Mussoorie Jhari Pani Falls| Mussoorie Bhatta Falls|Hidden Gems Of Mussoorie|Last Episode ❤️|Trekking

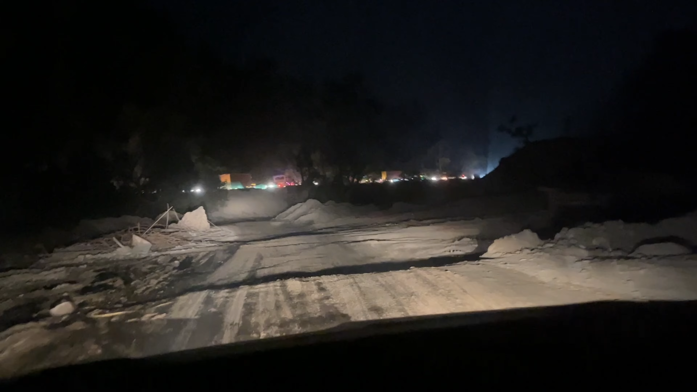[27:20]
कि यह गाड़ी अपन को नहीं दिखती ना तो हम आगे जाके फस सकते थे और यह कंफ्यूज हो गया जैसे अभी हम नीचे कंफ्यूज हो रहे हैं